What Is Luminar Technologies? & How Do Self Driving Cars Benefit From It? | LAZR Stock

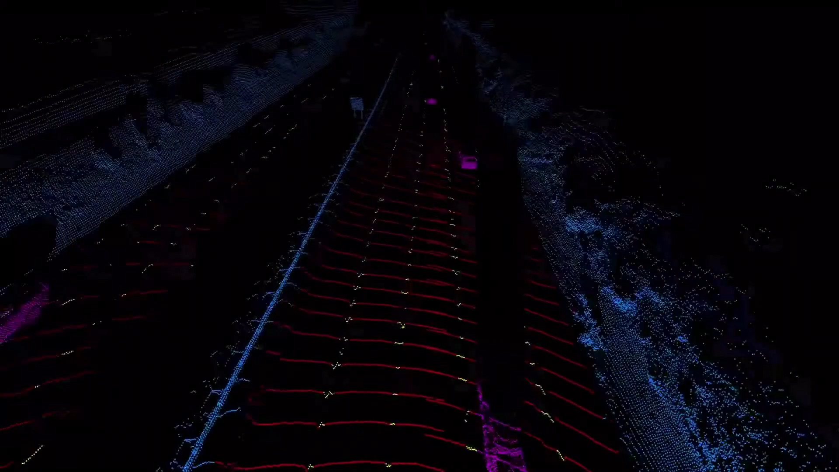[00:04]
Luminar is a company that receives a lot of attention for developing their own light detection and ranging LiDAR sensors and supporting technologies.
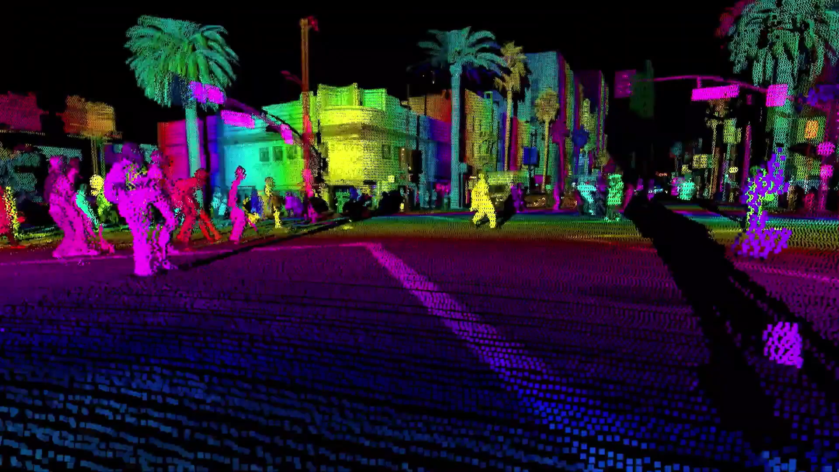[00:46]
It also resembles the word sonar, the use of sound waves to detect objects that are often underwater. LiDAR. Light detection and ranging is the same kind of concept,
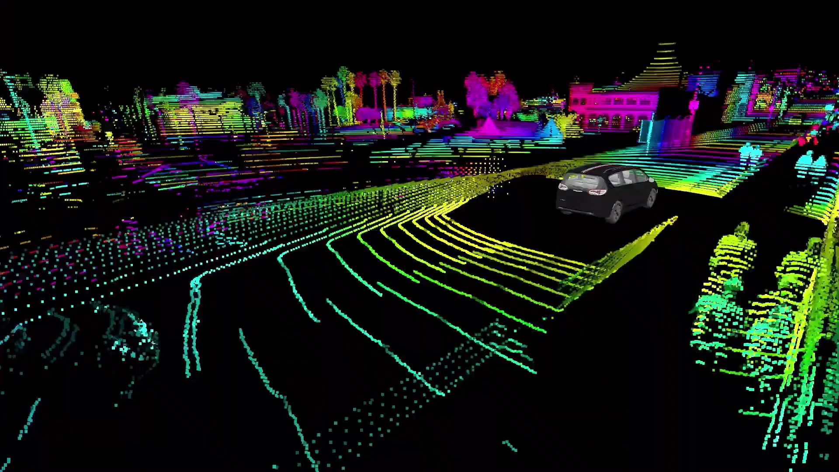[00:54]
except it uses light that is sent out in the form of pulses made up of laser beams that flare
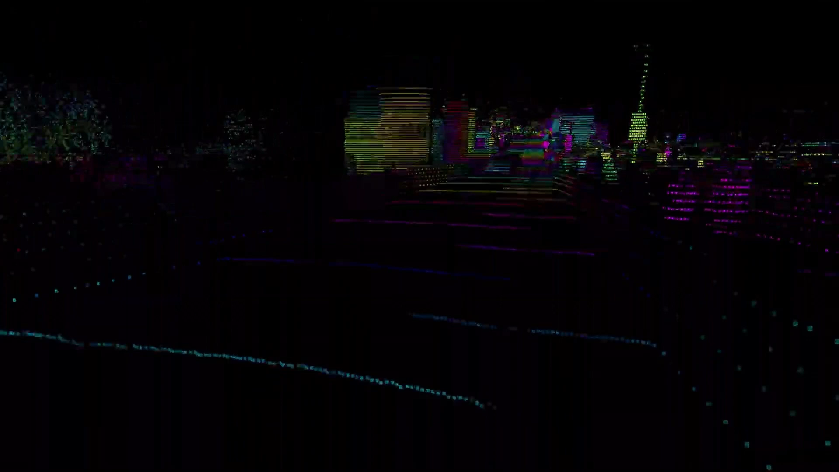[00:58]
out in all directions to detect and create a point cloud that helps map objects that are usually on the surface of dry land.
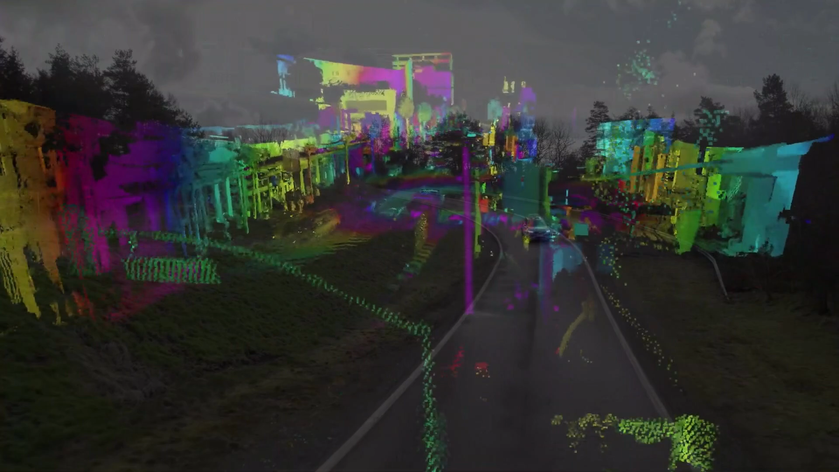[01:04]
LiDAR determines the distance of objects from a sensor by timing how long it takes for the pulses it sends out to return.
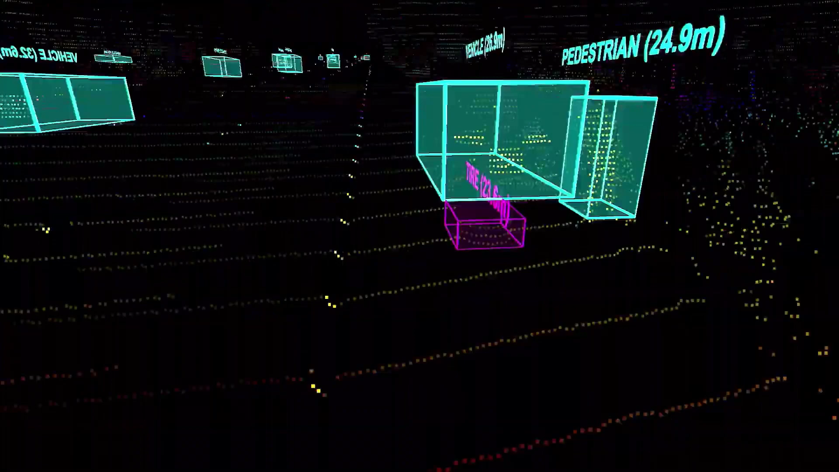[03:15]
Perception and mapping software uses that enriched point cloud data from LiDAR
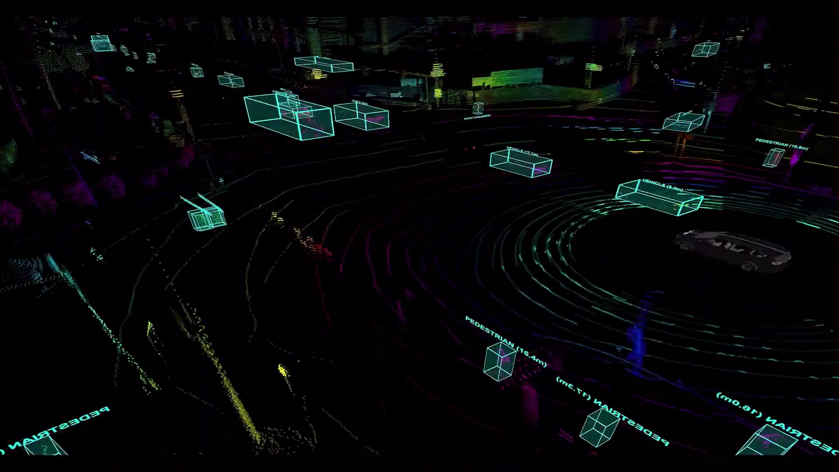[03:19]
to form actionable information about the environment surrounding a vehicle.
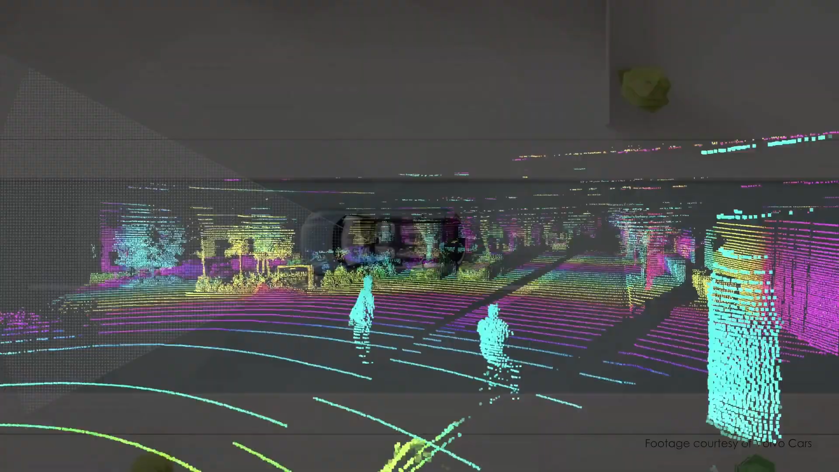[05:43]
In simple terms, Luminar's LiDAR enhances the ability of vehicles to construct a 3D map of their surroundings to an accurate enough degree